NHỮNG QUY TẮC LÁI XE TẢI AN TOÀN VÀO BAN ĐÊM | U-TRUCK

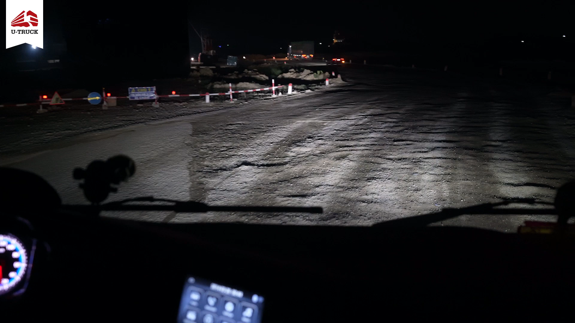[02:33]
Đèn cốt thường hạn chế về tầm nhìn hơn và gây khó khăn khi xử lý tình huống trên đường cao tốc. Đèn cốt phù hợp khi sử dụng tại các khu dân cư và các tuyến đường nội thành.